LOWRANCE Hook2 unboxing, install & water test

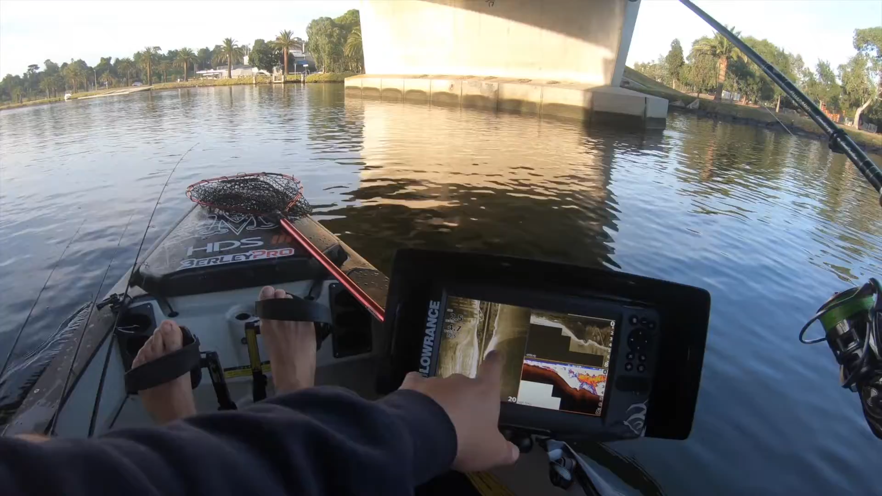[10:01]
And there in my side imaging, I can see the pylons showing to the left, and now shortly to the right as well as we come through. I can see there's just so much bait sitting right around that bridge. I can see it visually with my own eyes as I look into the water around the pilings, but also on the sounder.